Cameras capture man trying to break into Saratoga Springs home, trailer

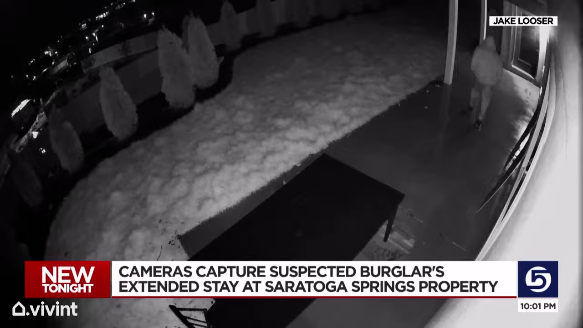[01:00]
Then he went up to our RV pad, got into our trailer, undressed, and draped my daughter's blanket that was in the trailer over him.
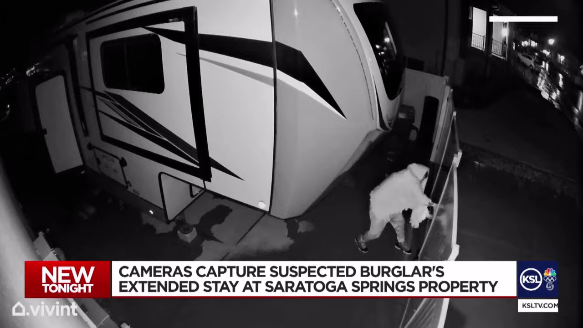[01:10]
And when it apparently was too hard for the man to leave through another gate, he decided to linger even longer. So then he came back down, tried to get into the windows again, couldn't do it, then rounded back to our front door, and that's where the doorbell camera footage was.